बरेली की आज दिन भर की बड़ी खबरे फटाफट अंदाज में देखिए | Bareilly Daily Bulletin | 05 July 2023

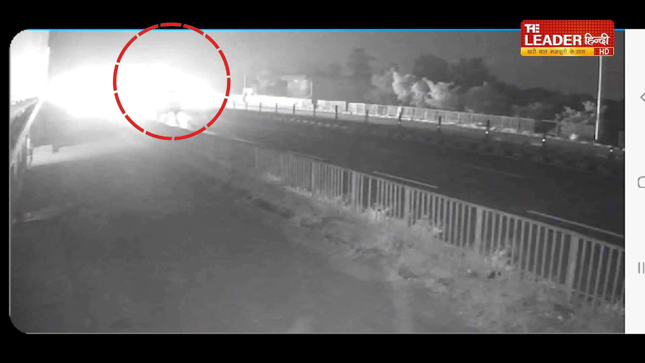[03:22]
CCTV में कैद हो गया उसके अधार पर पुलिस मुकतमा दच करने की तयारी कर रही है